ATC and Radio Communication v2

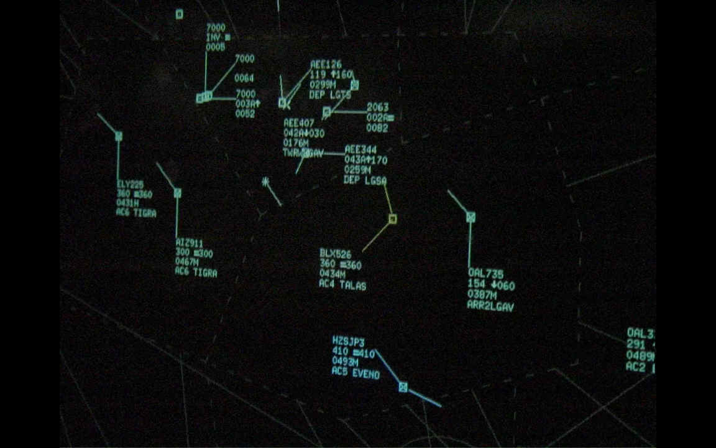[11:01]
We're not going to take some much time here to decode all of this, but they can get the, you know, aircraft heading, altitude, ground speed and all that kind of stuff just from looking at these radar images. So, again, the transponder is what allows that to happen.